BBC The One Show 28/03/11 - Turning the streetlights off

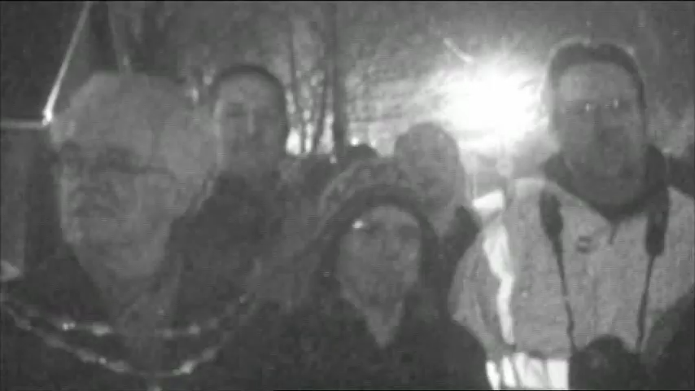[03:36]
Yeah, yeah, yeah. Yeah. Oh! Look at that. Wow. It actually happened. And it's all gone dark.
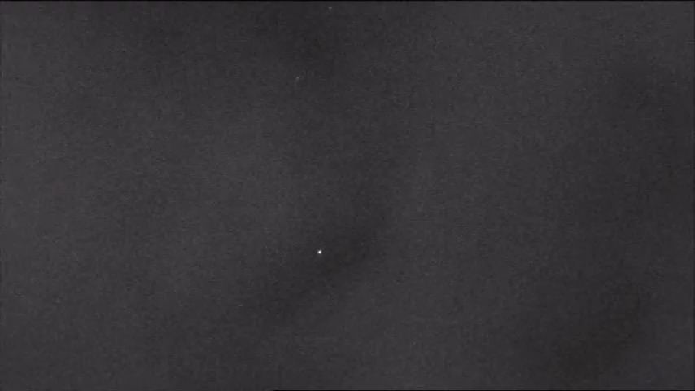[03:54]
There's a gap. There's a gap. It's gone. Look at that.